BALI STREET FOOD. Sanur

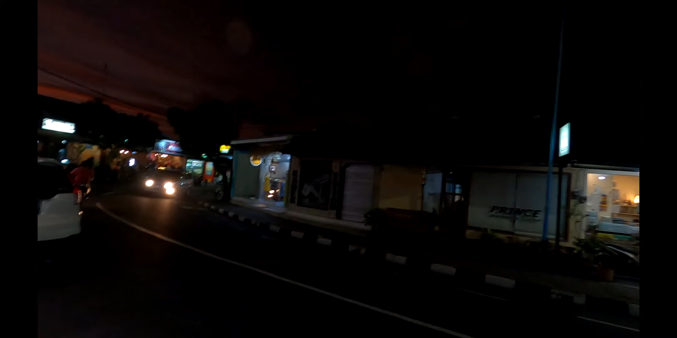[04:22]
but it's looking a lot better a few tourists around lots of locals